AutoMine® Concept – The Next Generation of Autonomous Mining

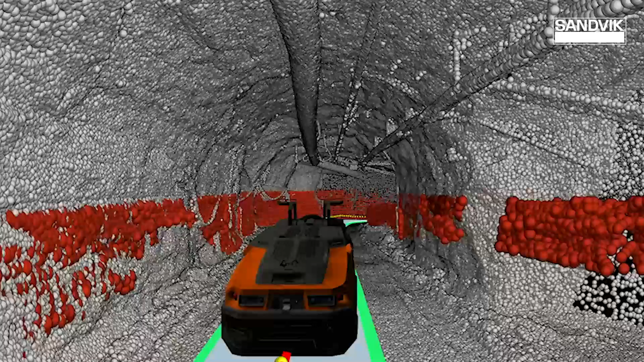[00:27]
better than you or I would see it sensing what's there and